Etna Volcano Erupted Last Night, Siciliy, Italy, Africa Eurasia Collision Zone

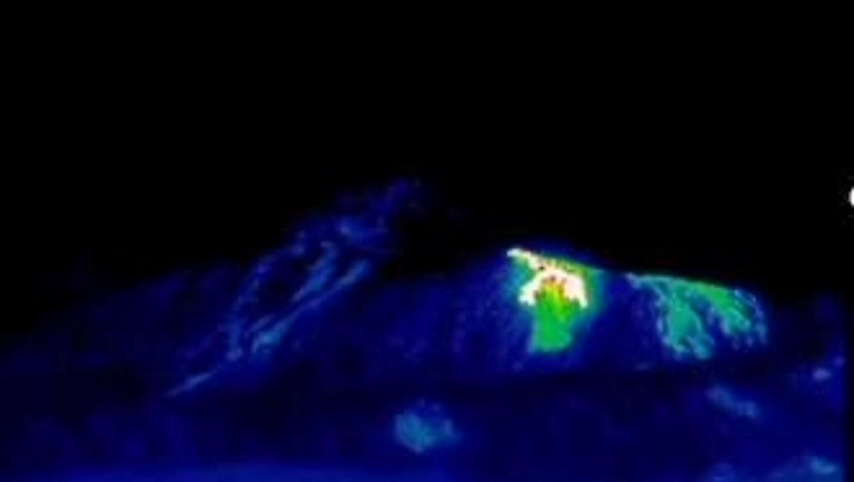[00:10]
This is the thermal images that we have from our cameras. As you can see,
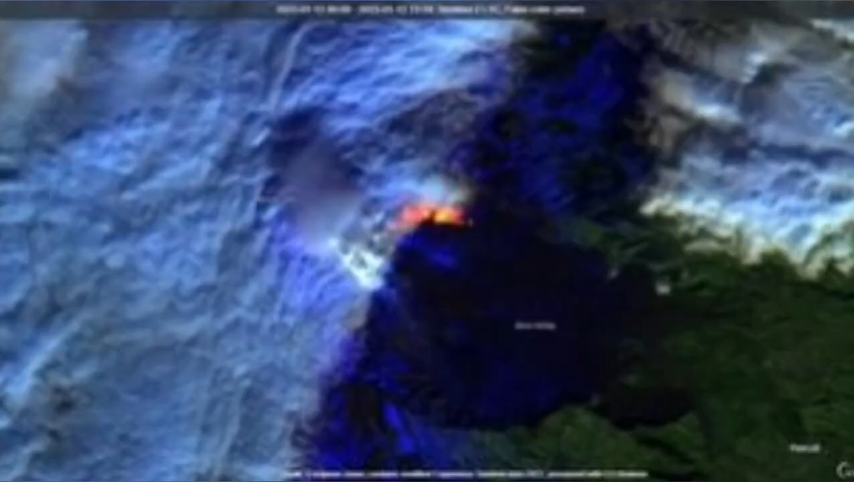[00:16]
I've tried to brighten up them so you can see the actual vent that is creating it.
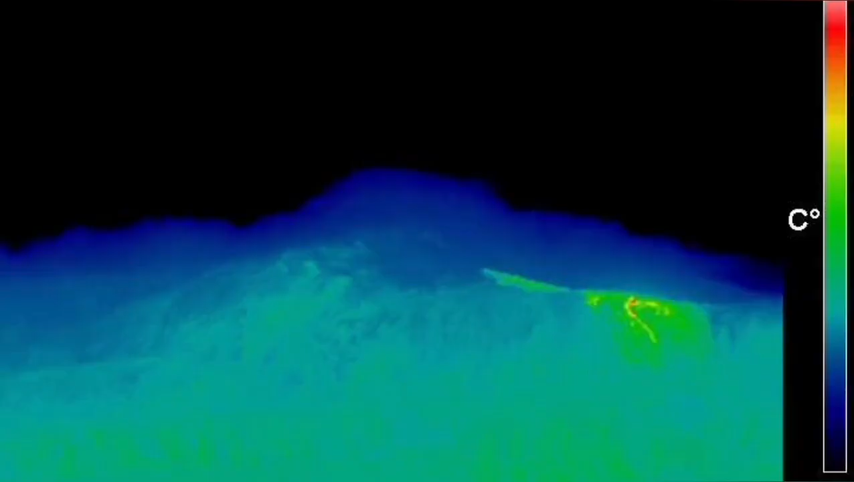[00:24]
a smaller one, and yet there is some level flow.